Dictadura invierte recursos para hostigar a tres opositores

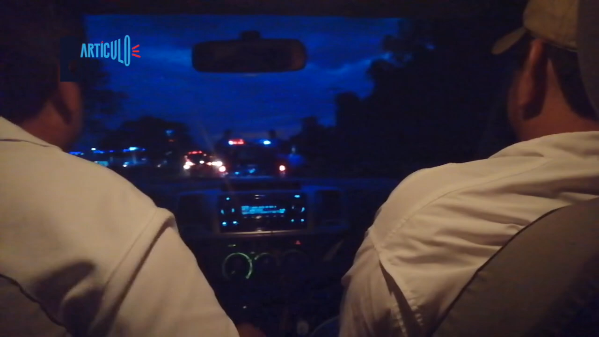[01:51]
Los oficiales agotados piden refuerzo y llega otra patrulla policial con otros uniformados para relevar y continuar el seguimiento al campesino opositor.